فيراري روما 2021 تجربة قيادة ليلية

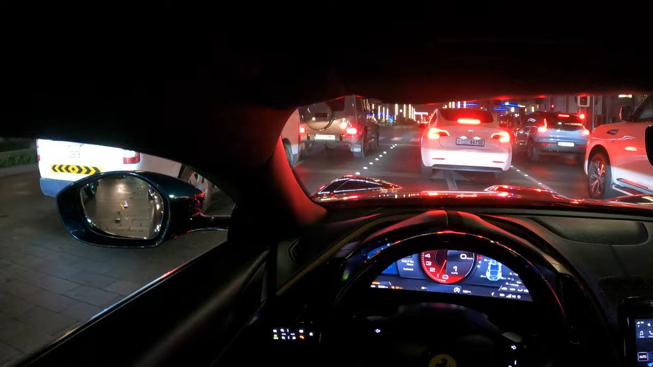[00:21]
السيارة 612 حصان 8 سلندر 2 تيربو تجربة القيادة في سيتي ووك دبي حاليا السيارة على ريس مود هذا السبورت مود هذا الكمفورت مود وهذا الويت مود حاليا نبدأ في الكمفورت مود حسب أنه في وسط المدينة حاليا
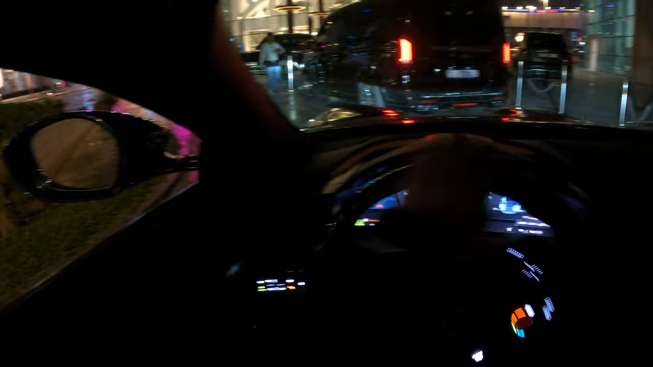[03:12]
هذا كرسي واحد يمين و كرسي واحد يسار و كرسي واحد يسار و كرسي واحد يسار مجموعة الكراسي اربعة وهذا الريوس حطينا ينور السيارة بالكامل فيه كاميرا كامل
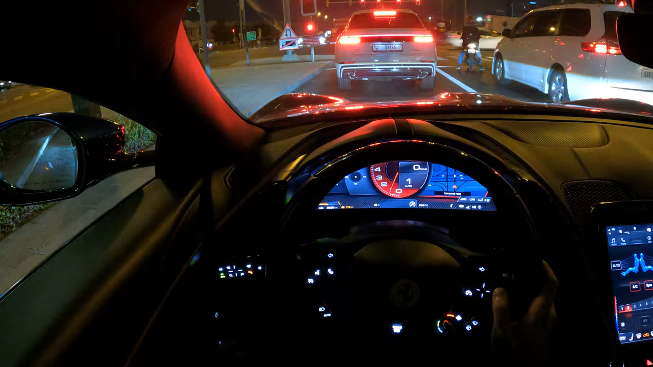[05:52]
السيارات داها هذه عدة خلفيات الخلفية اللي وراء للشاشة هذه خلفيات اللي يتجي نيفيجيشن على اليسار ثبات السيارة اليميني اتجاهات هنا البوتوث هنا الشاشة يبدو الواحد يعدل عليها يختلف نضغط على المنو نحن نعدل كلها باللمس لا يوجد اعترار